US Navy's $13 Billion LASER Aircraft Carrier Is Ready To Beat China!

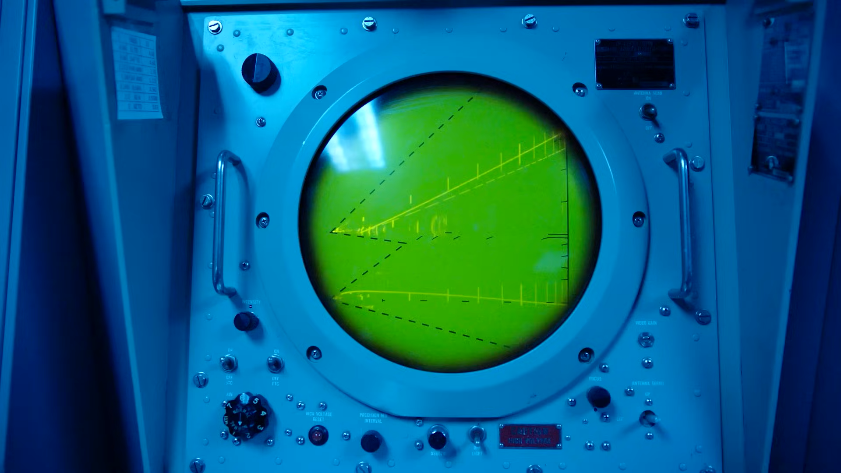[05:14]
Impressive as that is, the USS Ford found a way to better it.
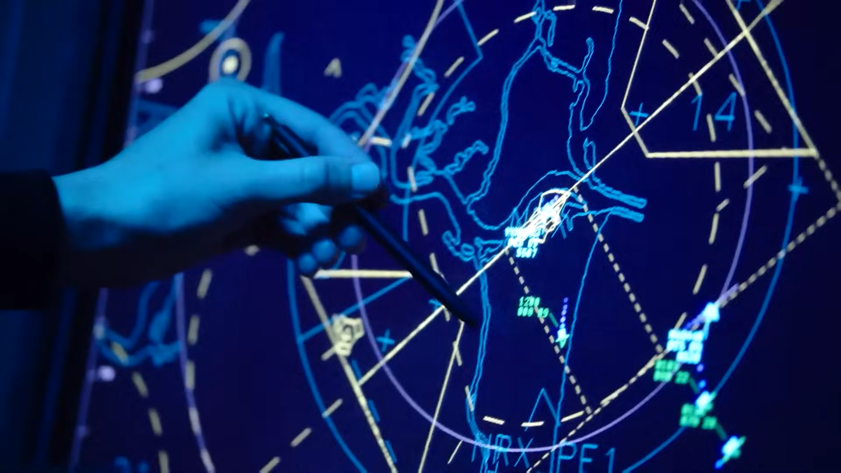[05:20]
Unlike virtually every other aircraft carrier in the world,
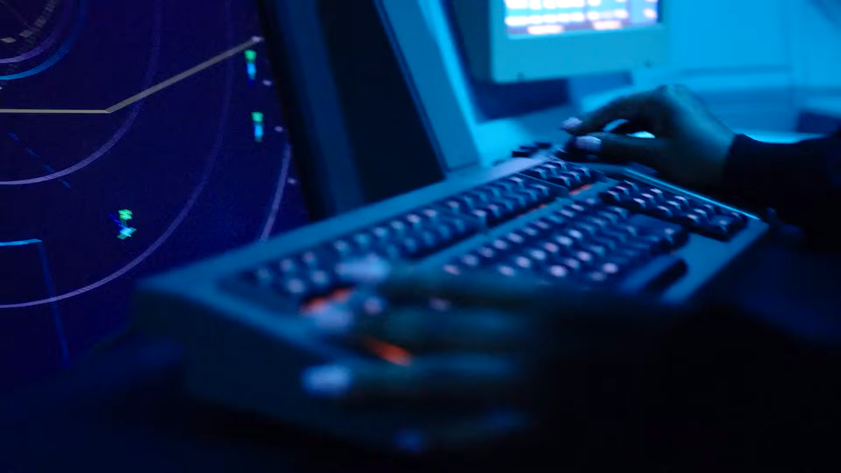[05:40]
and fed by the most sensitive sensors,
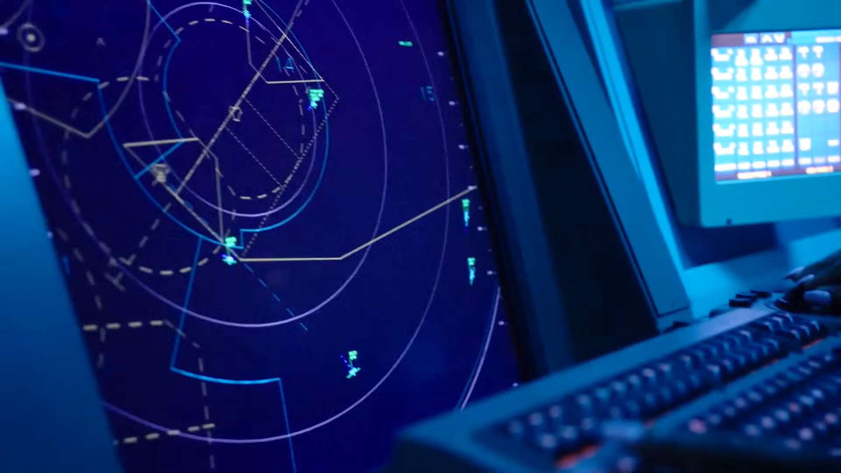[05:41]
this radar system packs enough data to single-handedly handle surveillance,
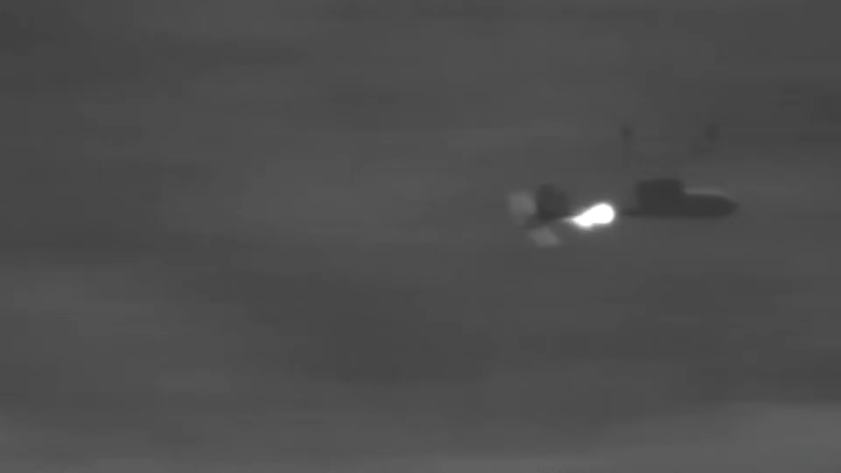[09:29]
Navy's might on the seas, and depending on beam ratings, they can take anything from little drones to massive ships, and if the U.S.